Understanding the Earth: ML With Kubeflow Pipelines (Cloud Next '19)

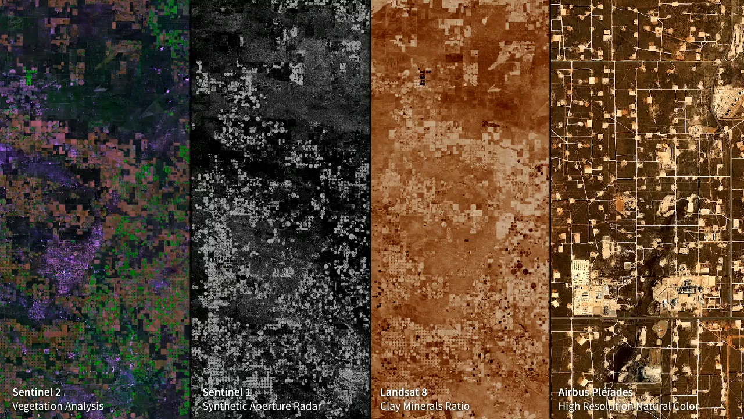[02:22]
In the center, this synthetic aperture radar band allows us to understand built infrastructure, or mines and minerals, further to the right. And finally, high resolution satellite imagery, allowing us to study and understand, in this case, oil and gas infrastructure. These are fracking installations. Outside of active sensors and the visible bands, sorry, passive sensors, there are also active sensors. For example, here is synthetic aperture radar. So this is actually a satellite that's flying over, sending down a radar signal, receiving the reflected signal. And so that allows us to both see the reflections off of metal structures,
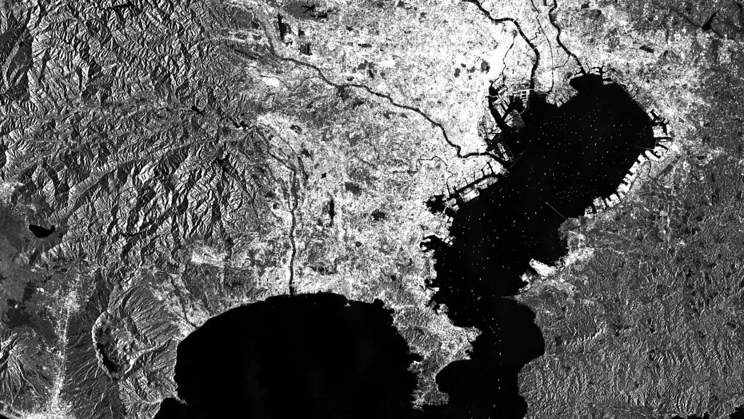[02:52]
or you can see all the boats flowing into this harbor, and also learn about 3D information in this picture.